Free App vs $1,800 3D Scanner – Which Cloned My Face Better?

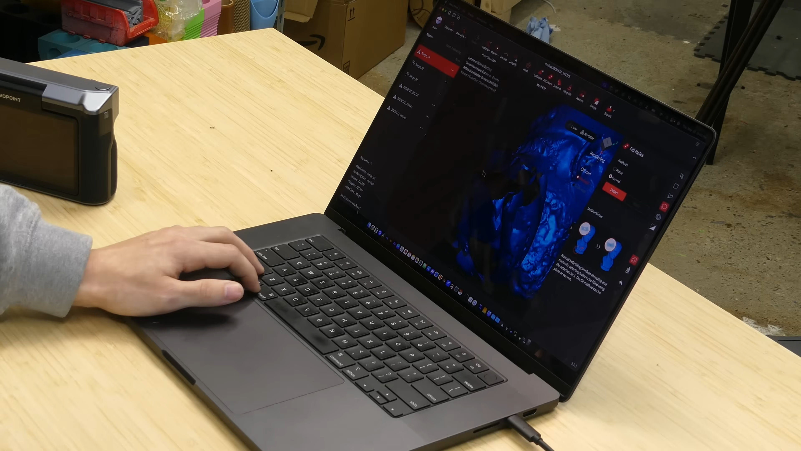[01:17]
But what my plan is is to send it over to the computer, use Revoscan 5, and just tweak some of those settings around so we can get the best possible outcome.
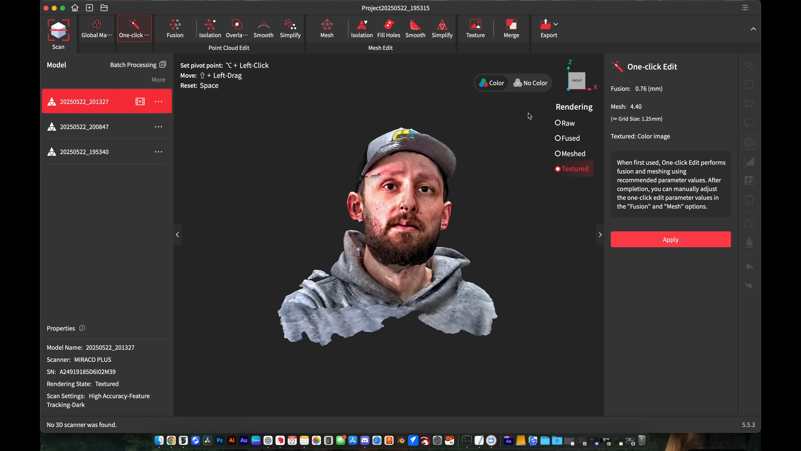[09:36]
And if we want no color, we just want to see what the actual mesh looks like.
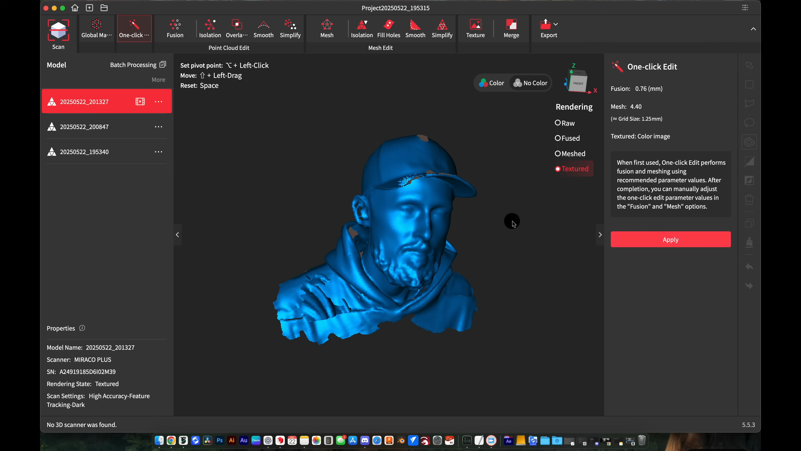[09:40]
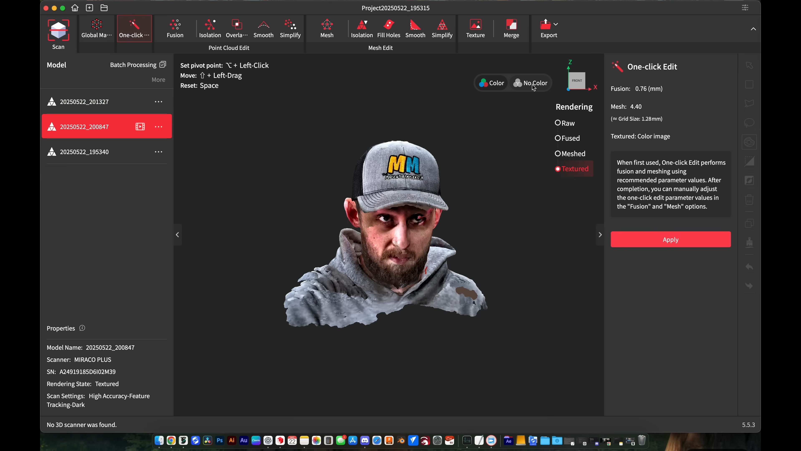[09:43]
We can shut off the color there. And what I want to do is merge these three files together.
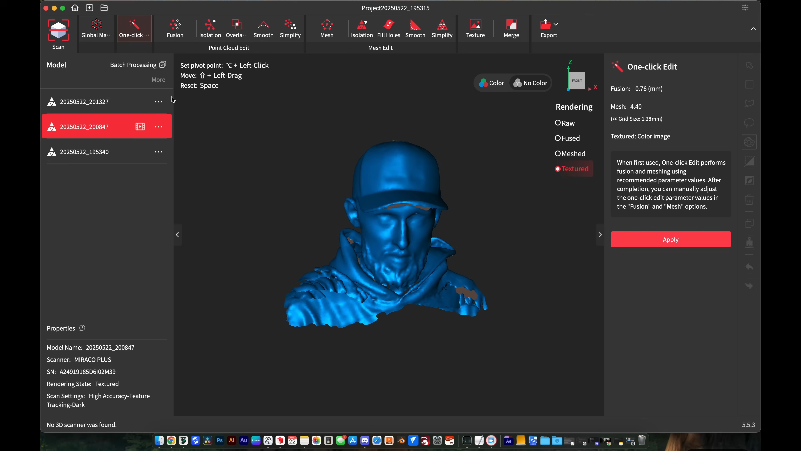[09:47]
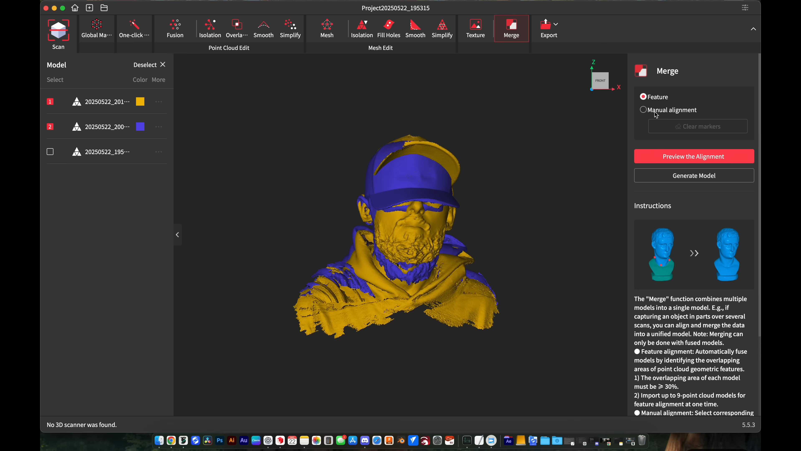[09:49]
I need to do manual alignment because it's not quite sure where things need to be aligned.
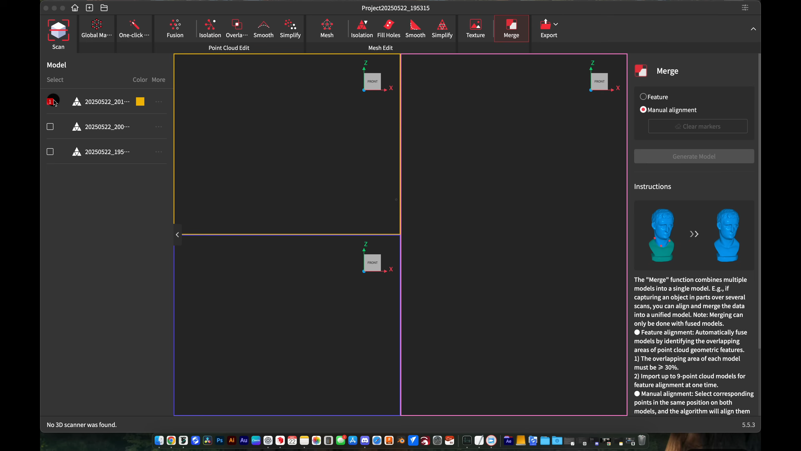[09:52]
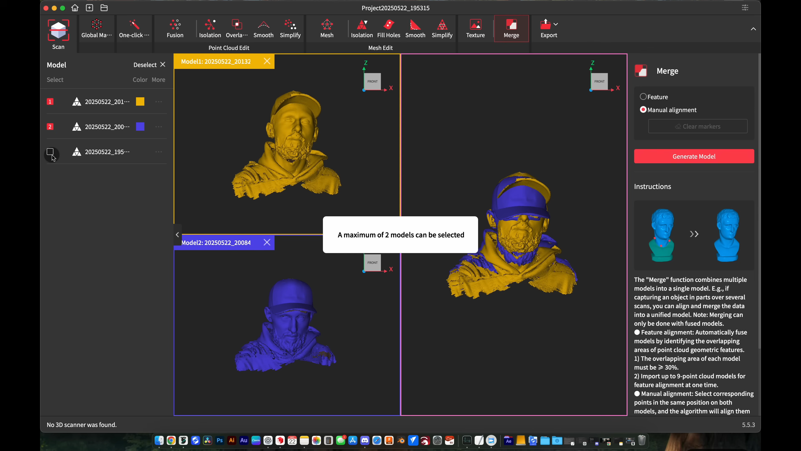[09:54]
So I'm going to select my eyes. And I will also select, I guess, right down here. And then we'll do the same thing here. So we've got one, two, and three. And you can see what that did. It's now got our hat that's more properly aligned with our body.
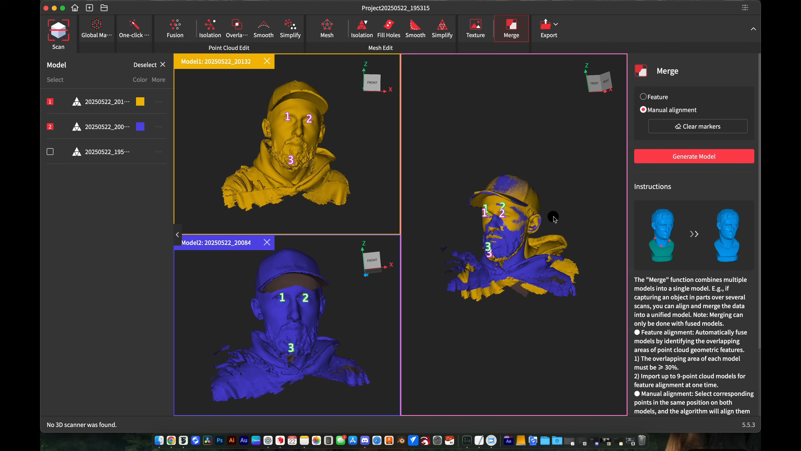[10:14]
So then I can hit generate model. So now we've got our first merge here. This isn't looking bad at all.
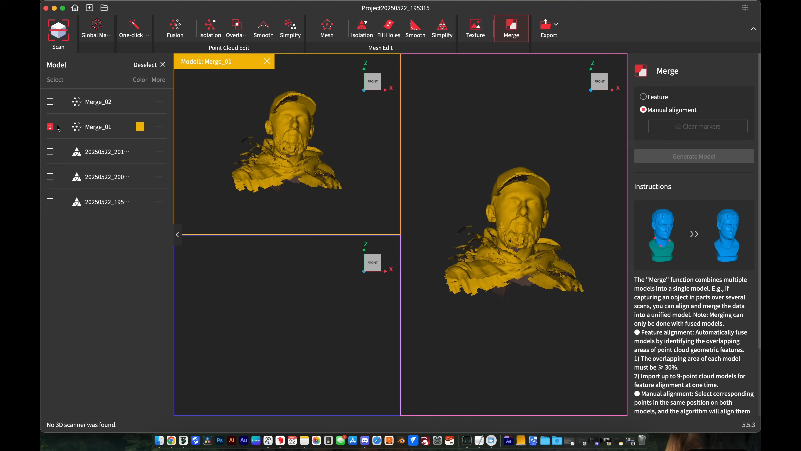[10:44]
What I'd like to see is if any of these actually have the underside of the hat.
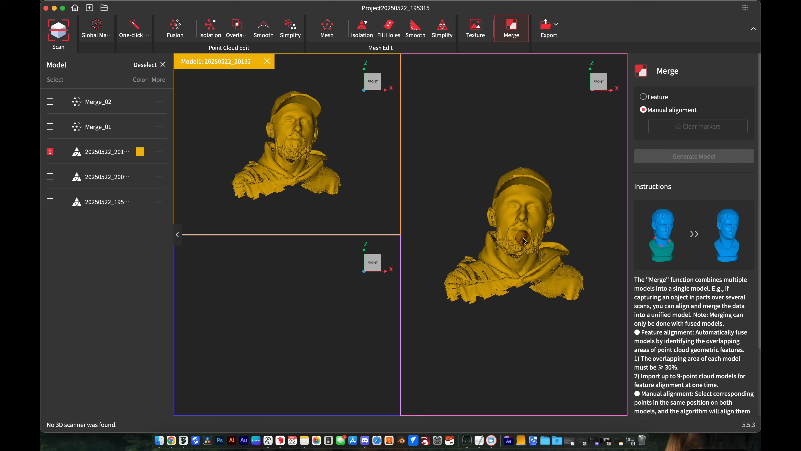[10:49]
So that looks like the one where I was staring up. And then this looks like the one where I was staring down. So these might be a two to try. All right. So I need to click there, there, and there, there, there, and there.
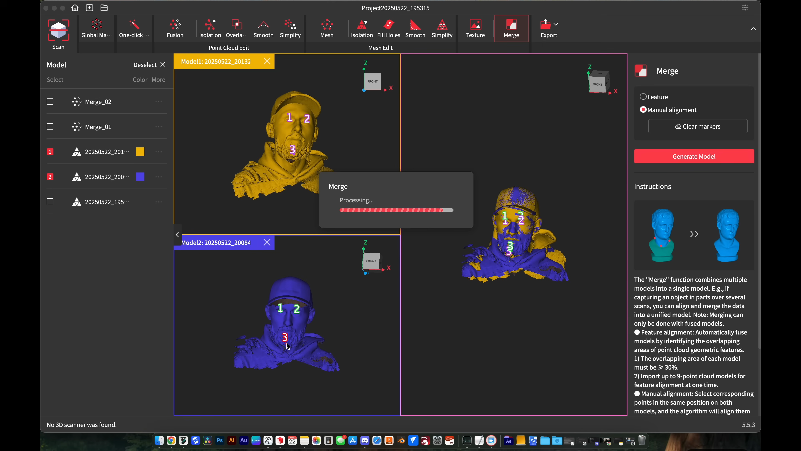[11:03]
Let's try that.
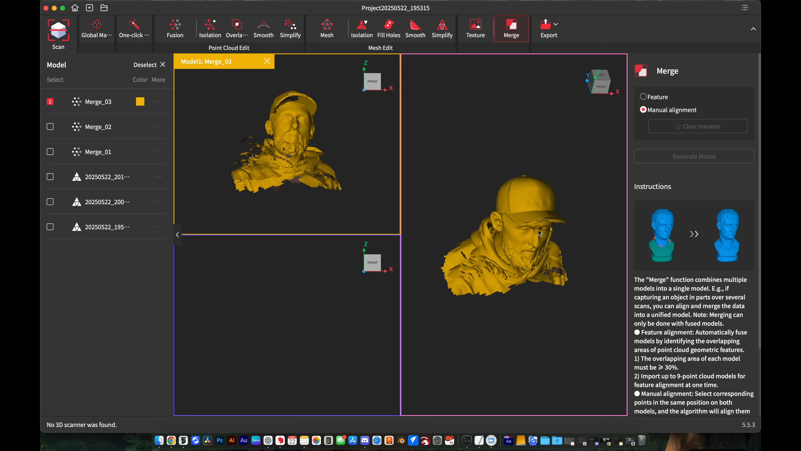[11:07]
So for whatever reason, even though we had an accurate capture underneath the hat,
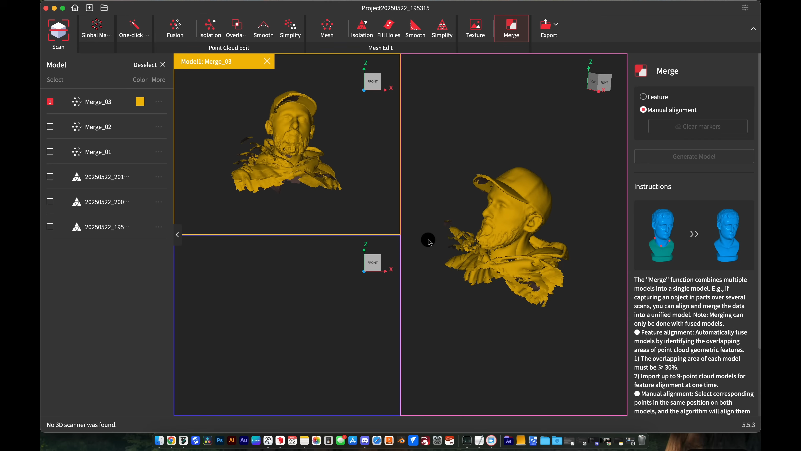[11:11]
it wasn't able to collect that for one reason or another. What I'm going to do now though, is go into mesh.
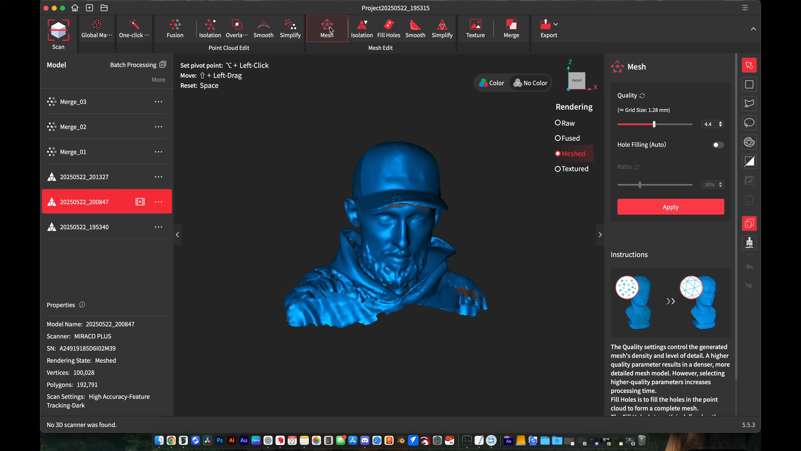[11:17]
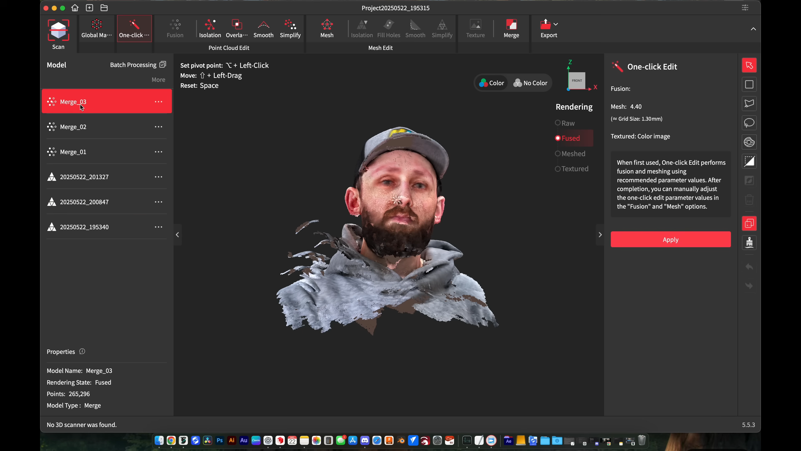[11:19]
And I'm going to select our third mesh that we've taken.
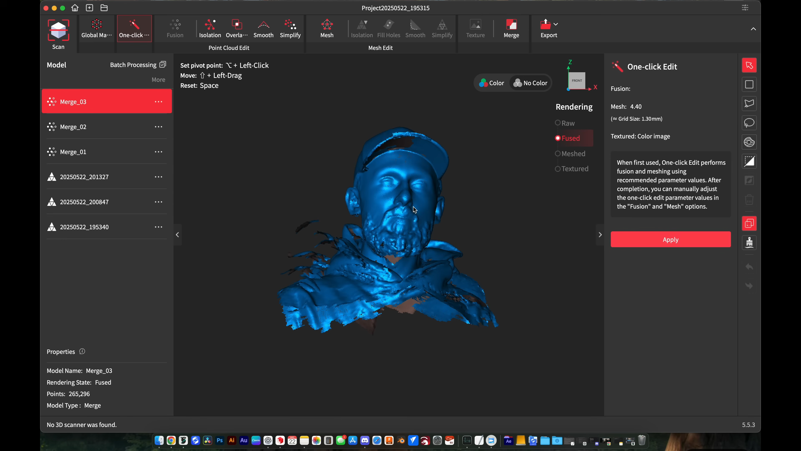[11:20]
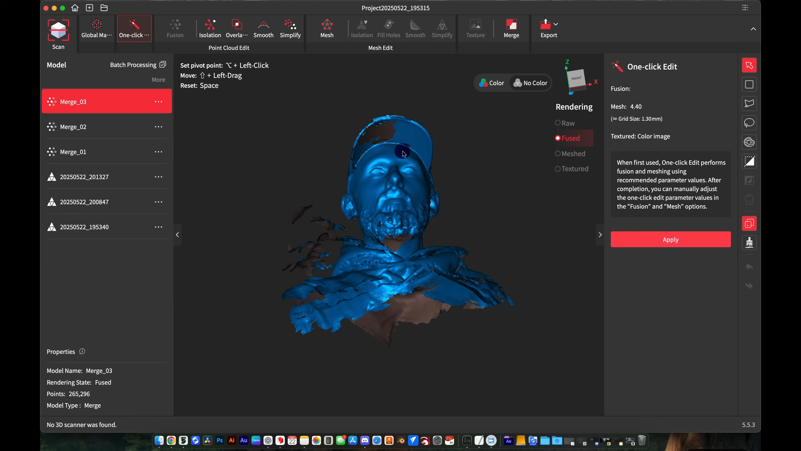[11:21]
It does look like they missed out on the underside here. All right.
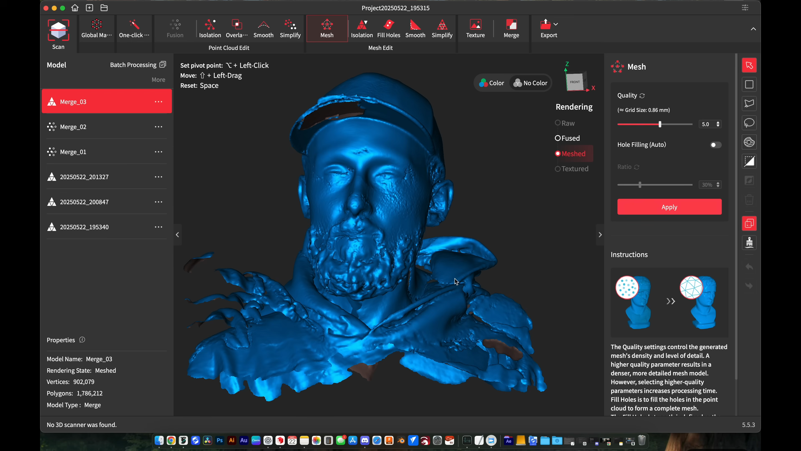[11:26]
So somehow going up a grid size actually seems like it's putting a little bit more detail in there.
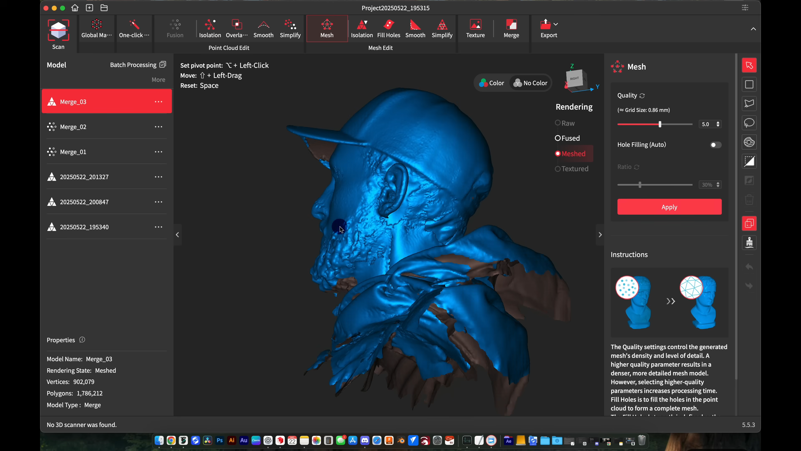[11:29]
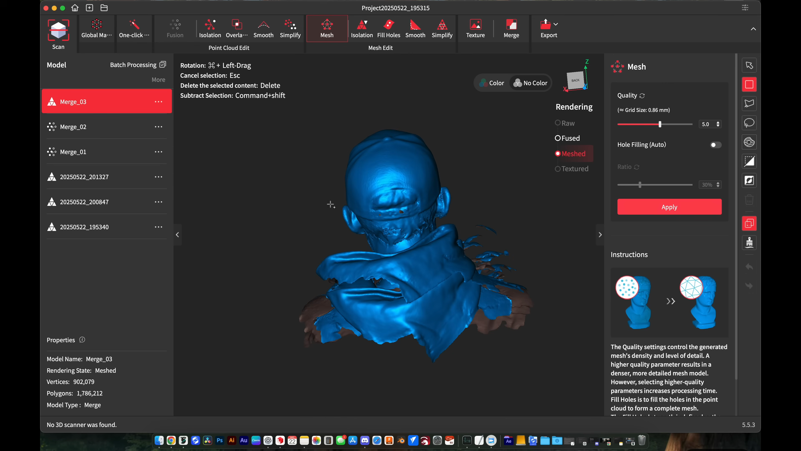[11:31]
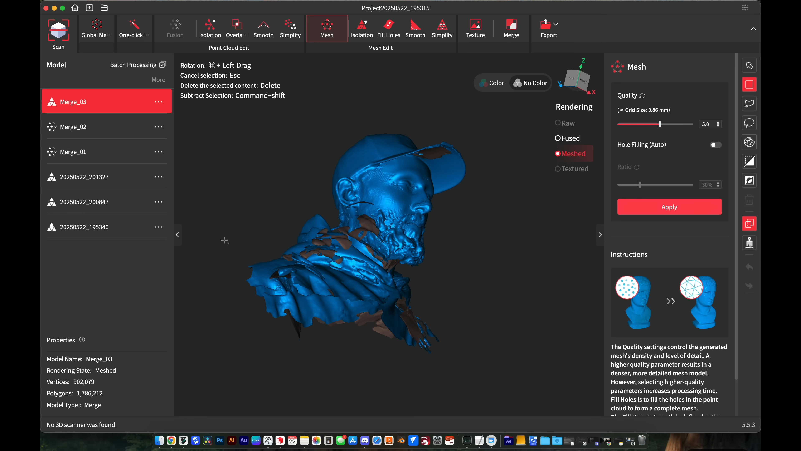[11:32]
Let's see how this works though, just initially going right about from there.